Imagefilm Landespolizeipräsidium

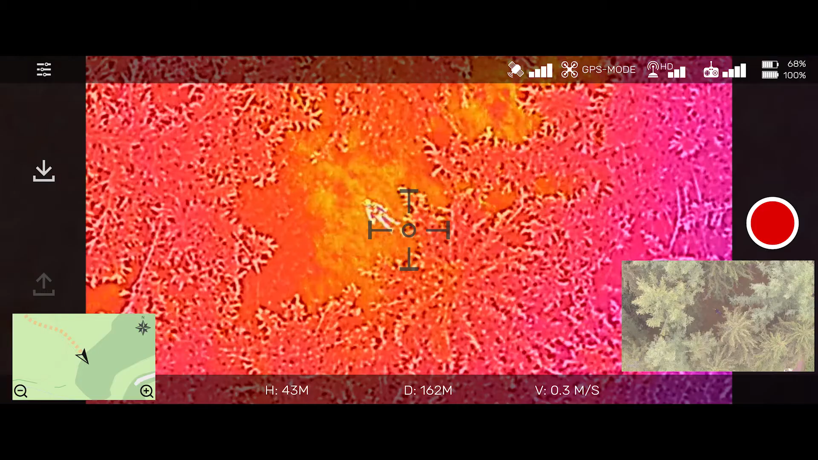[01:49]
Mitteilung an die eingesetzten Kräfte. Die Person wurde von der Drohne beratet.